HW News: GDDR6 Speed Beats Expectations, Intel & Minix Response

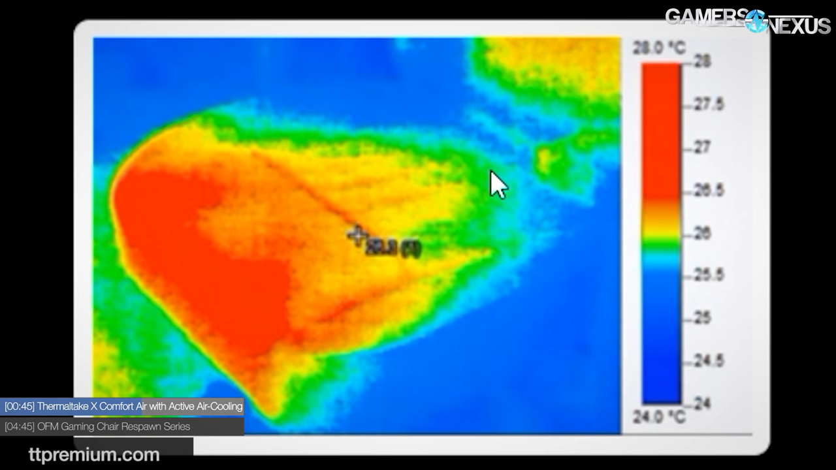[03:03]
On screen: scale top 28.0°C, scale bottom 24.0°C
difference of one degree celsius and yellow occupies something like that maybe 26 to 26.3 so what's with the scale thermal take come on man please the uh the chair itself though if you look at it we've got some basically temperature values when people sat in it versus okay it's not the most scientific test but either way we've got thermal images for it i guess and those thermal images mostly show 0.5 degrees celsius differences also the chair plugs into the wall